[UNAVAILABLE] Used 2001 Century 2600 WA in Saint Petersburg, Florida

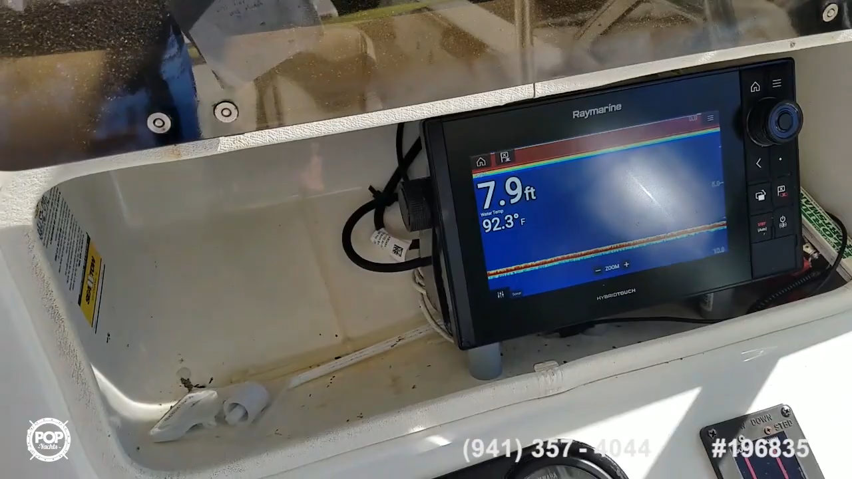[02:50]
On screen: depth 7.9 ft, water 92.3°F
And when not in use, there's a cover for it. Then of course this lid closes.